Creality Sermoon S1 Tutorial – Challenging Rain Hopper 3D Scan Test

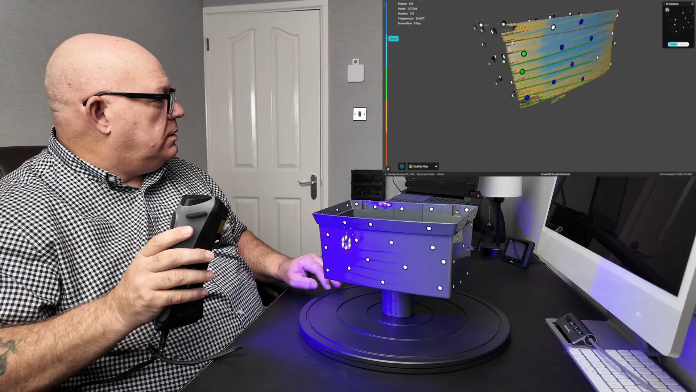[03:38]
it's just straight in the secret with these parallel lines is to go nice and slow
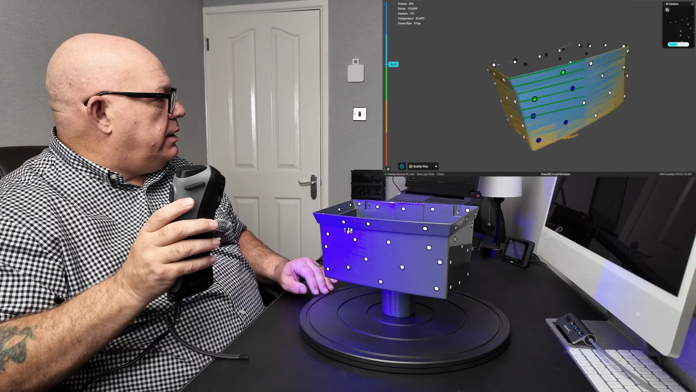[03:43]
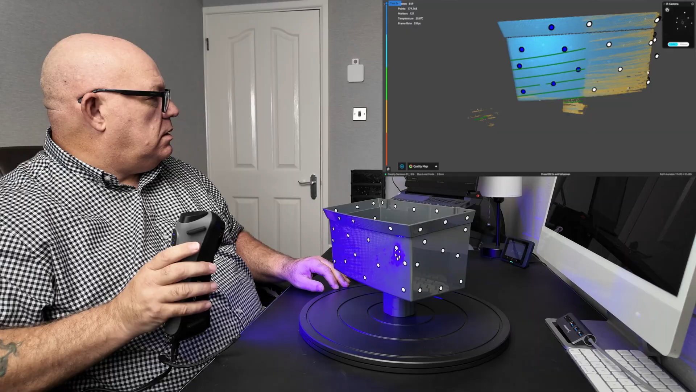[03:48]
and it just builds it up with blue more or less straight away
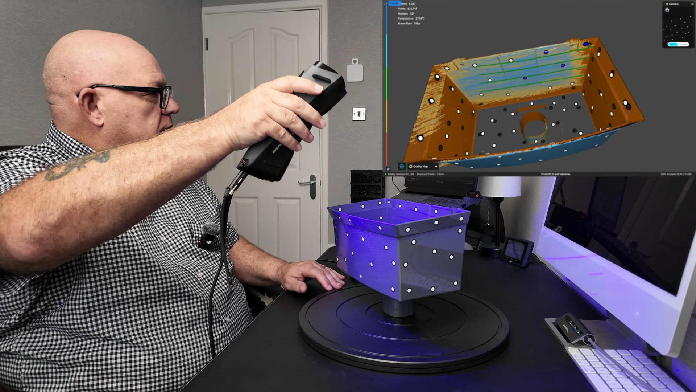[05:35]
now it's not building that up as quick because if you look at this now
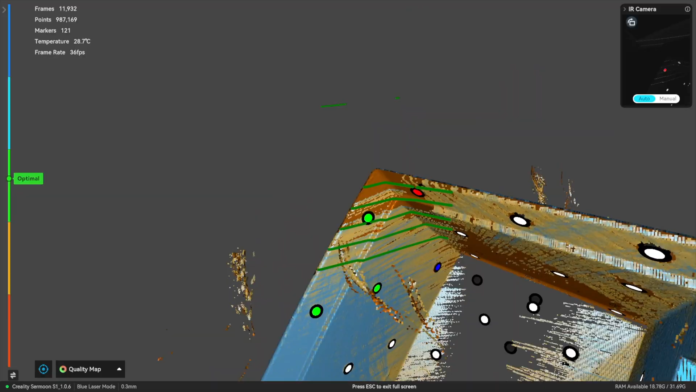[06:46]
take our way up to that corner
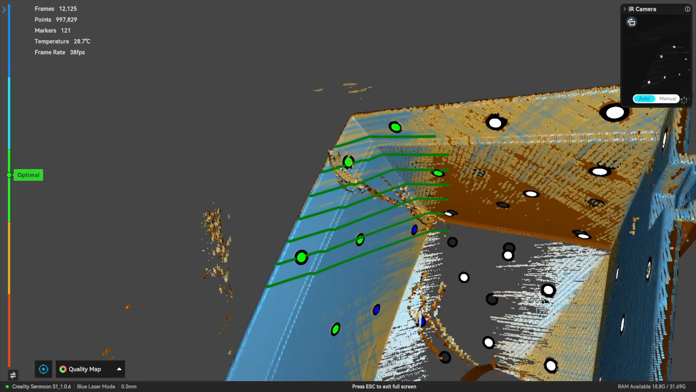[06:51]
and again bringing it almost into the middle of the uh
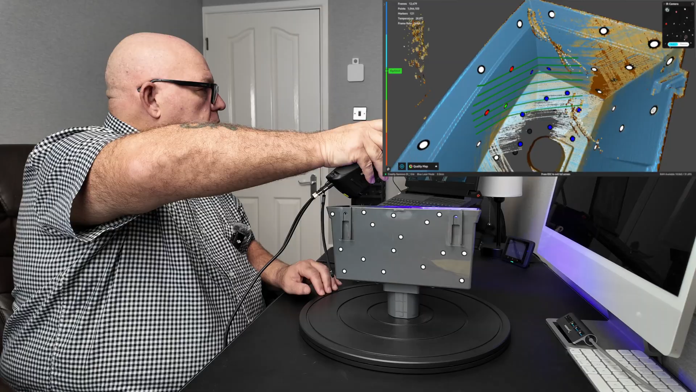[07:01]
the hopper to get that corner there nice and steady there with those parallel lines
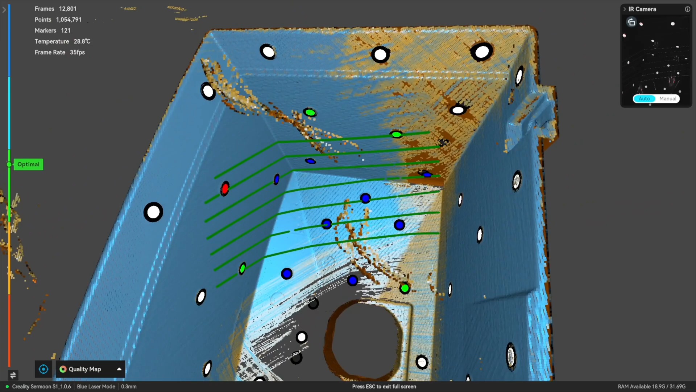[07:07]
getting it nice and blue in the corner come around to this corner
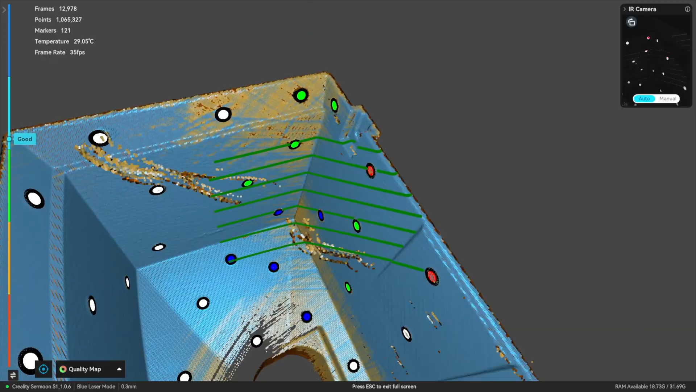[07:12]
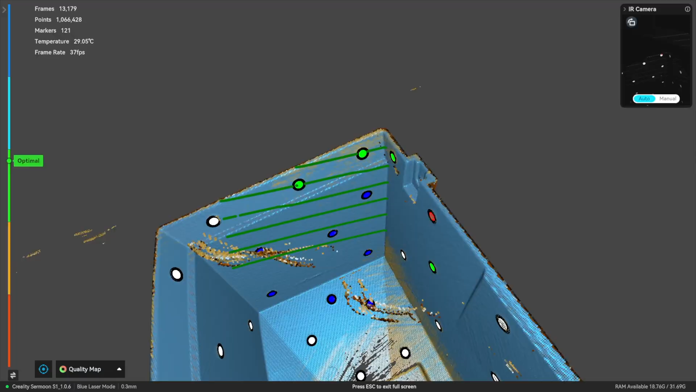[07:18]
and again nice and steady till we get it blue
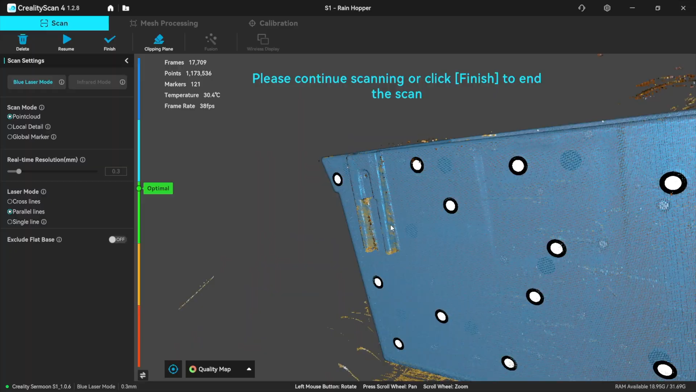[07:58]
look at these gaps here in this all down that little edge there and that little edge there
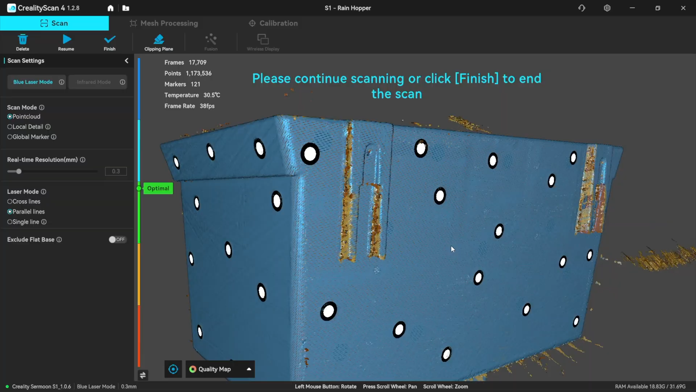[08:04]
those are the bits that i'm missing even though i've been over that a couple of times
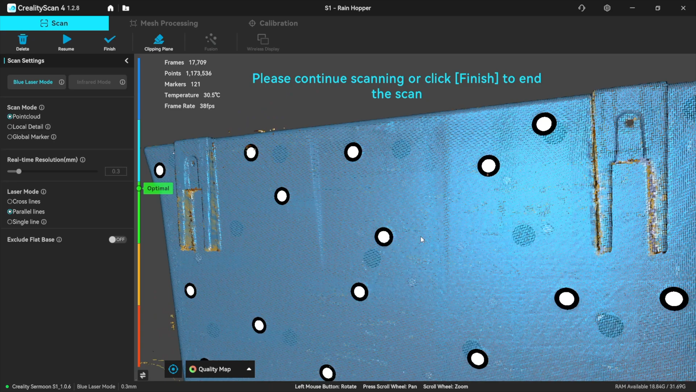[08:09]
i need the single line to get into that
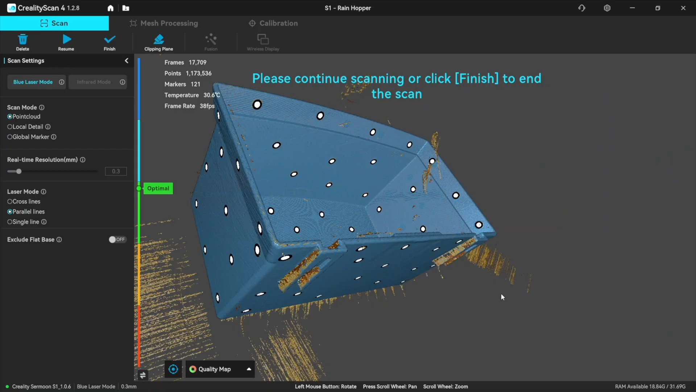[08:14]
so let's go to single line
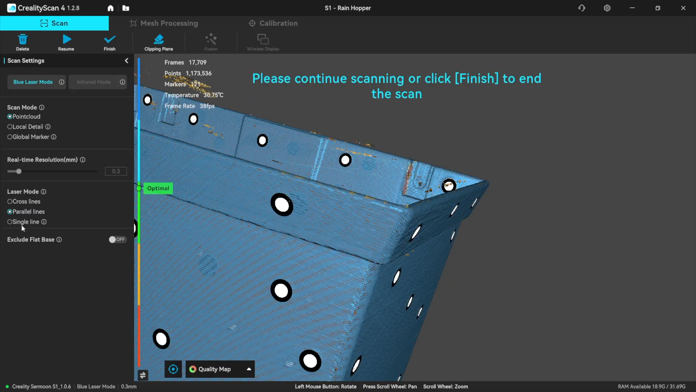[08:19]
and let's resume the scan now you can zoom in on this